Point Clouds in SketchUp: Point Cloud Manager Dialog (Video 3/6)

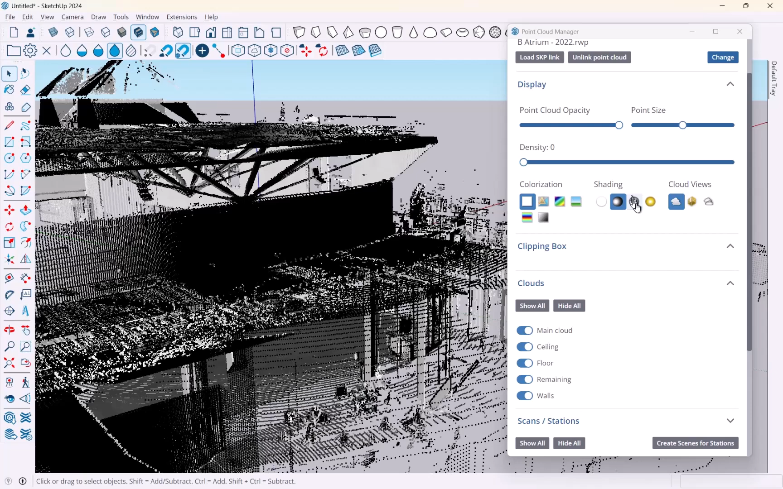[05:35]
But there's other options here, too. You see, of course, this ambient and that guy.
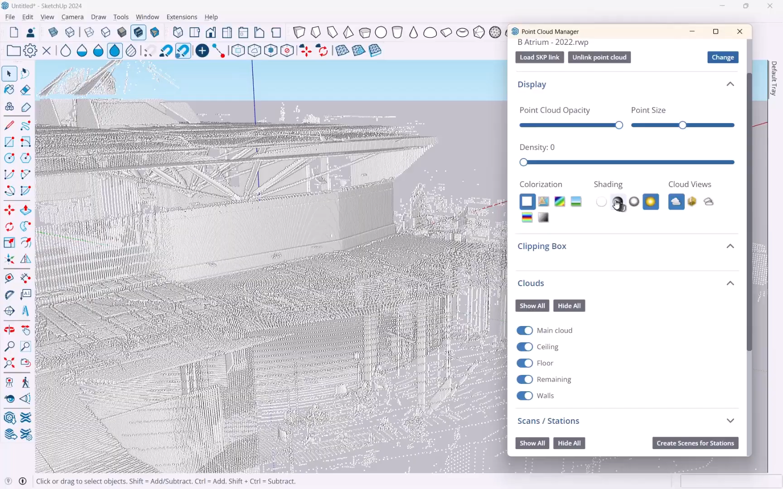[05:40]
All right. So I'm going to just leave it like this here. And then, as you can see here, of course, you know, I am on the outside of my building.
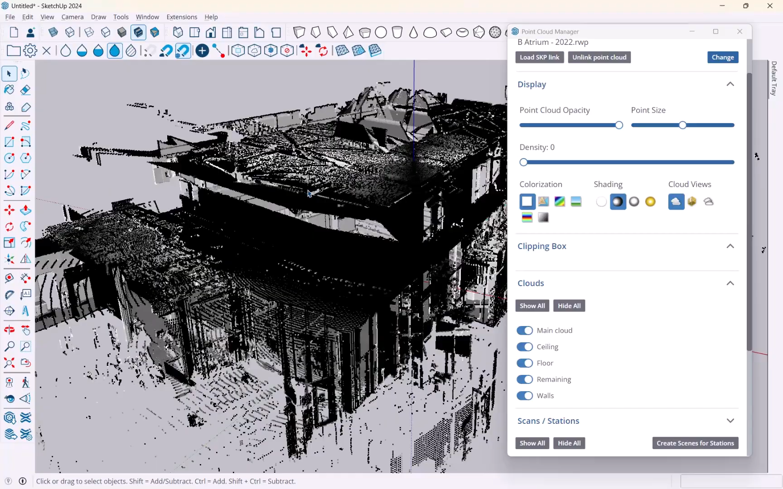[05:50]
And so I can't easily look inside. There are these cloud view options here. You can click this view inside,
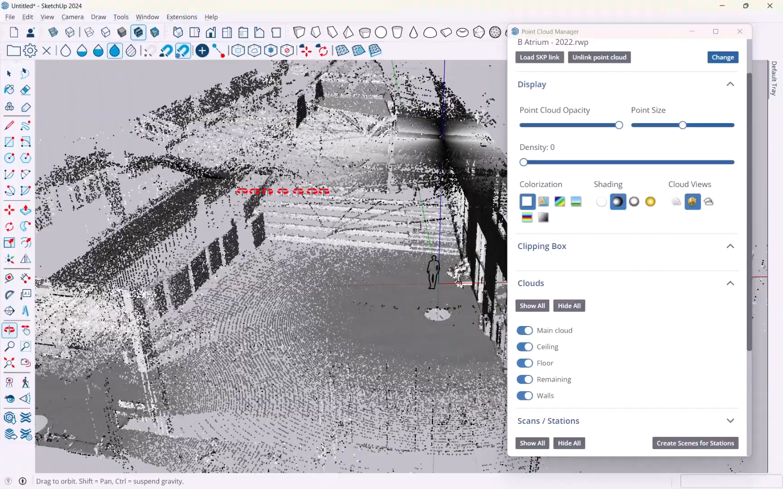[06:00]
which basically hides the points that are obstructing your view, as you can see right here.
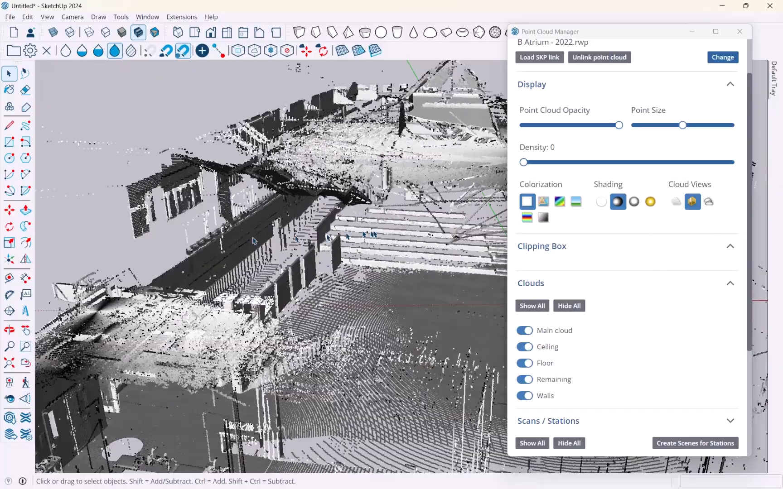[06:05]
And again, this is really useful as you're working with this,
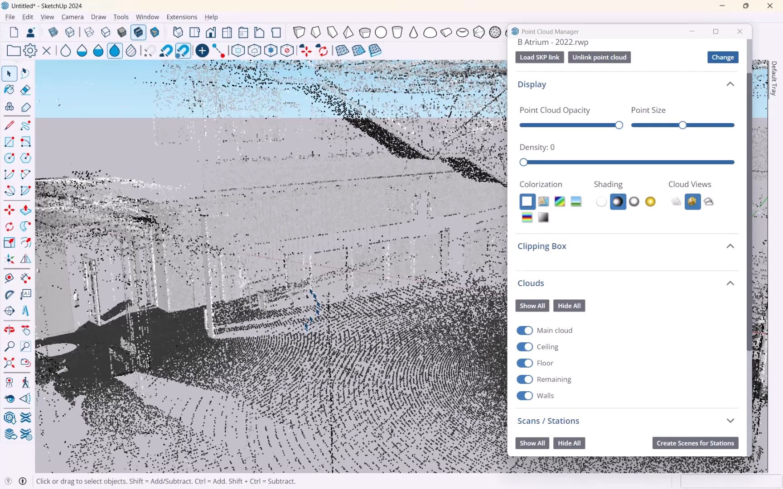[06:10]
because all of a sudden you can look inside and you can work with the points that you see in there.
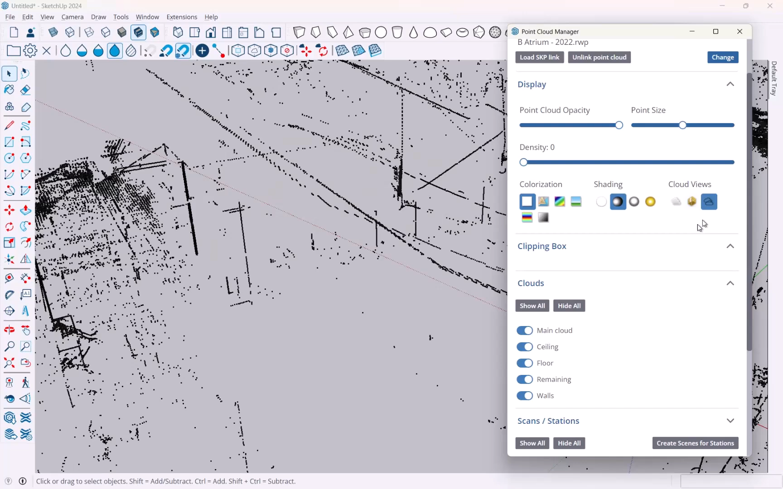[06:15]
There's another feature here which highlights edges, which is really great.
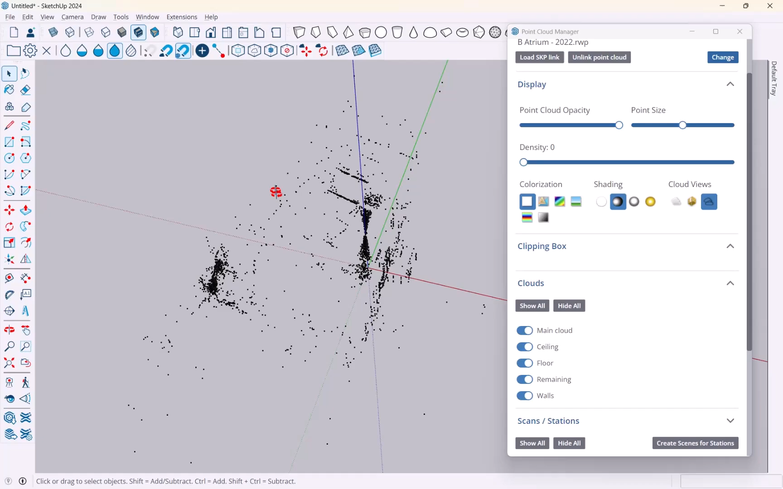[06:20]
This is one that you could use, for example, if I go here in top view and switch to parallel. Now I'm in parallel projection. You can use something like this very easily, you know,
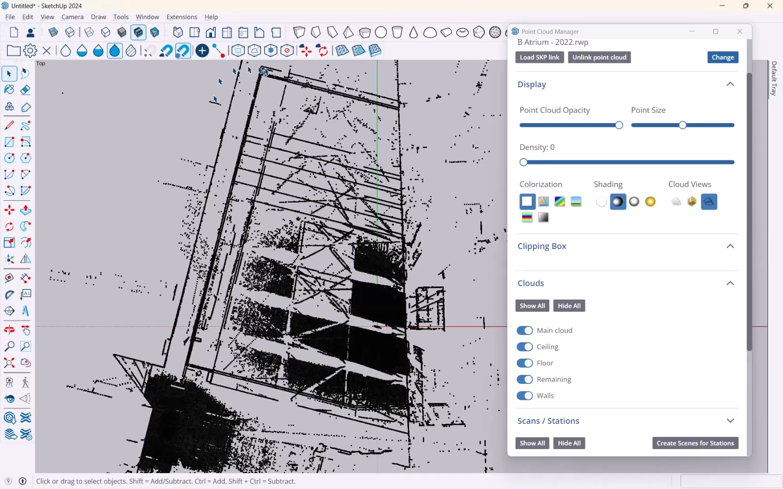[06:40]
to identify lines and do floor plans, outlines and the like.
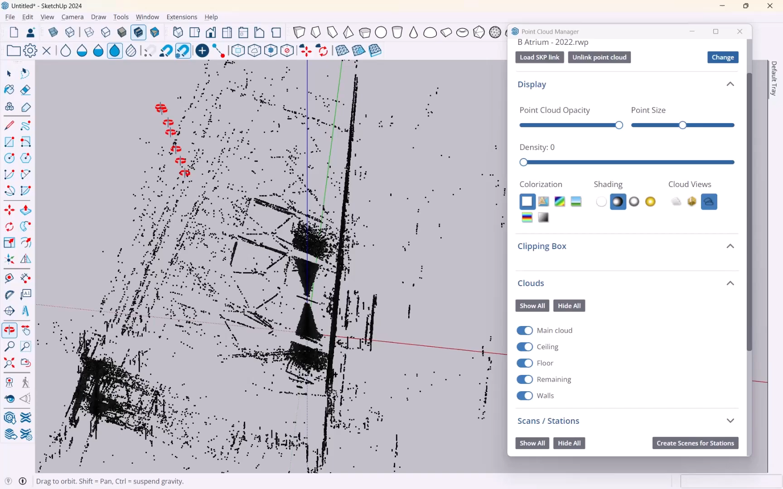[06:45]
So, again, depending on your workflow and depending on what you need,
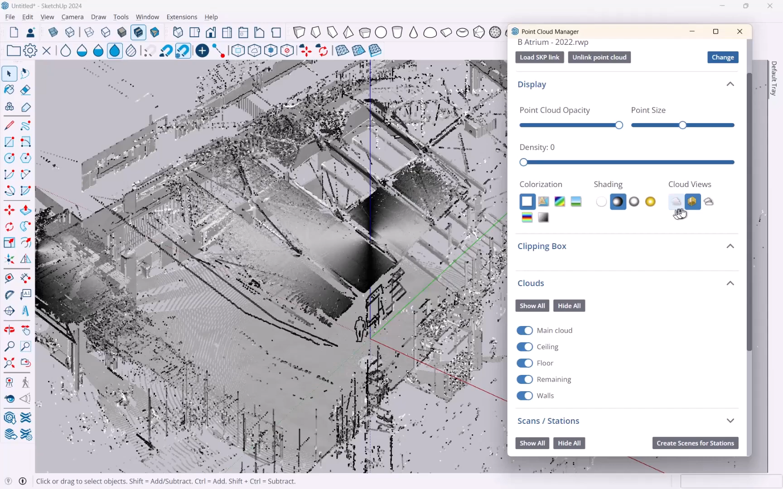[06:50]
you know, switch all of those back and forth as you like.
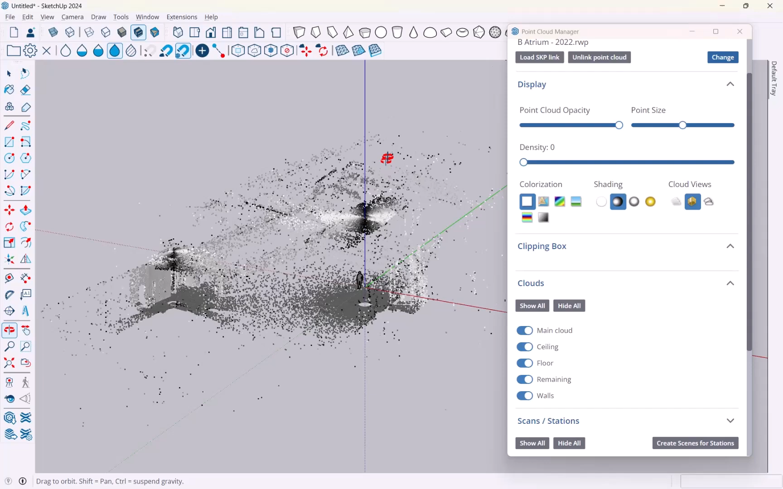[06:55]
Okay, let me turn everything on again so that I can show you the next feature here. Clipping box I'm going to skip for now. I'll show you that later where we're going to start modeling and we're going to basically reduce all of this to a smaller set
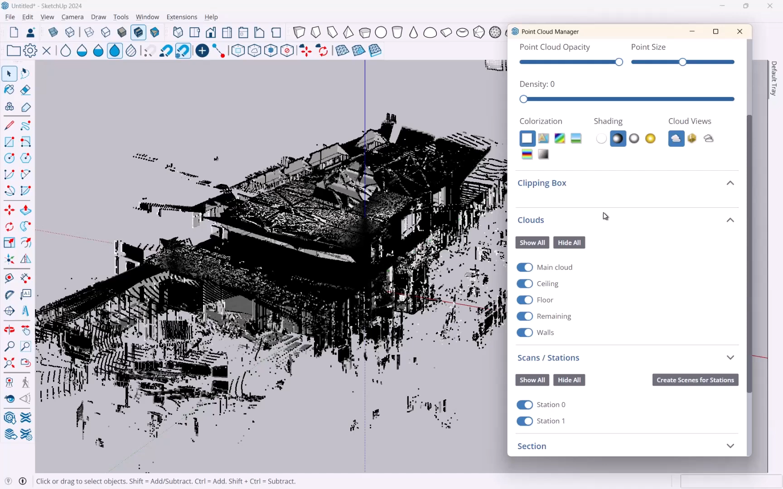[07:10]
of points so that we can work on a section of this. Under clouds over here, you see that my cloud has been categorized in a bunch of different or classified in a bunch of different categories, where there's a main cloud, which is everything. And I can turn this off and nothing changes because I still have these sub clouds that, you know, make up this whole thing. But within RealWorks, I was able to, you know, classify these automatically, which is a really great feature.
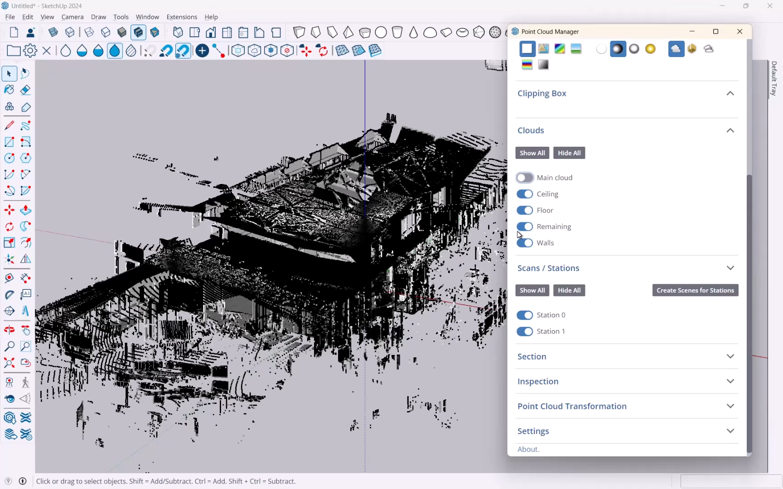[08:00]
this would be tall vegetation and so on, utility lines and buildings and so on and so forth. But for indoors, this is what we get. So ceiling, floor, remaining, which is furniture typically, and walls. But as you can see when I turn this off, if I turn off everything but floor and walls, for example, I get, you know, a much easier way to work with this.
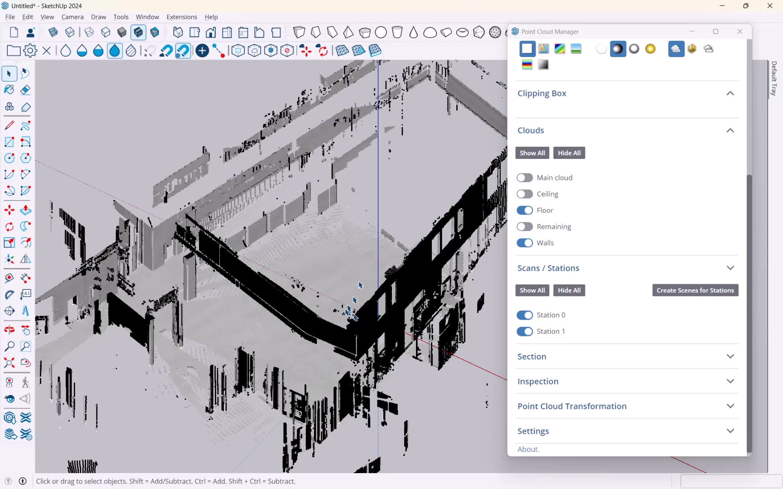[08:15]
And if I only want to work with a floor, for example,
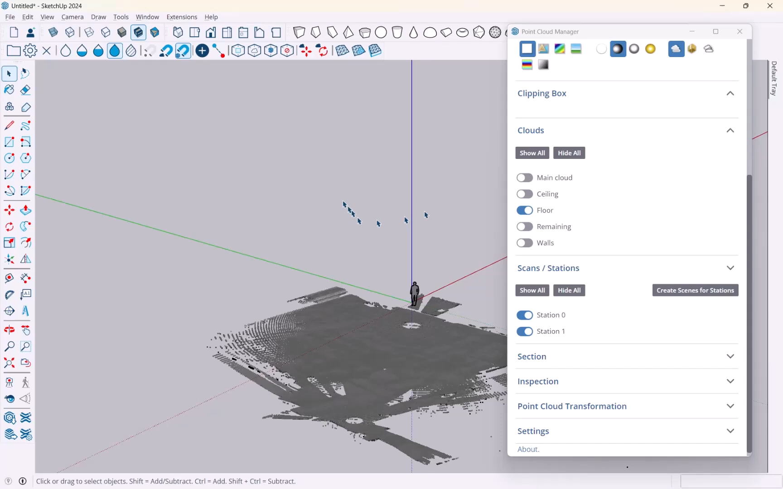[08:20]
I can do this now and I have myself the floor. Now, it gets a little interesting when you have ramps and steps and so on, because at that point, the algorithm doesn't really identify everything as floor there.
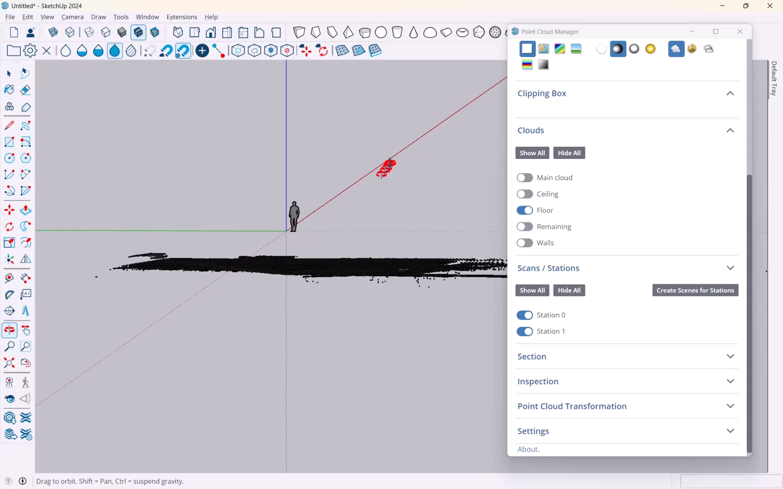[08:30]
But this is usually very useful to start modeling. So if you make your own point clouds, if you have the capability to do that, of course, you want to look for this classification option.